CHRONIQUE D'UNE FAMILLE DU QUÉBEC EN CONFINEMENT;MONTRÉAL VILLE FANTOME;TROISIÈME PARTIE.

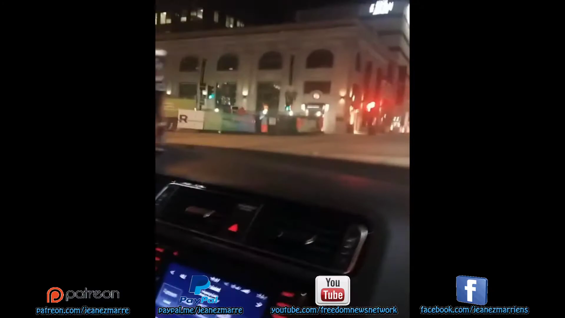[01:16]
Vous voyez? La ville est complètement, le centre-ville de Montréal, complètement vide.